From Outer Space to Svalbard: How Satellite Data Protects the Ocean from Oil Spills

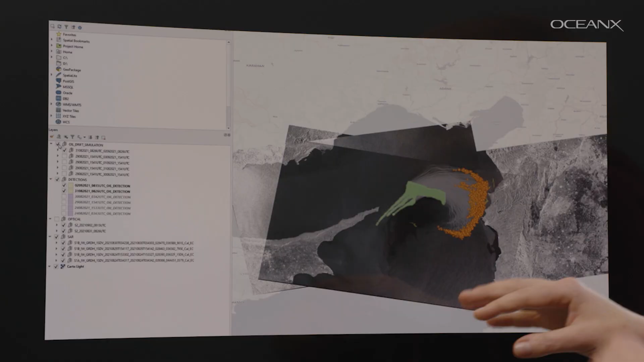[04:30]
It's a lot of things we can extract from the image and then try to forecast where the oil would end up.